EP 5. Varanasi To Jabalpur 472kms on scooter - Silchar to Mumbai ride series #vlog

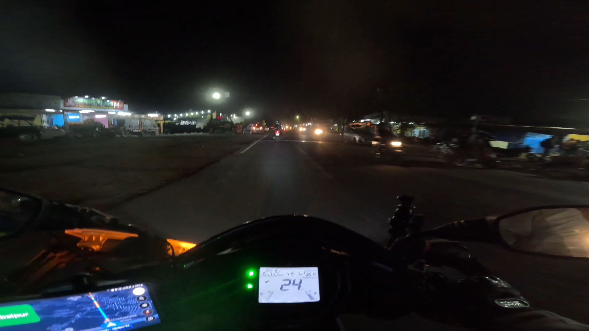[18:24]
यहाँ से मेरा होटल जो है वो सिर्फ 20 मिनट की दूरी पर है, 7.5 किलोमीटर का डिस्टेंस है। तो चलते रहते हैं सीधा सीधा ISBT, उसके बाद दमोनाका, उसके बाद MP हाई कोर्ट।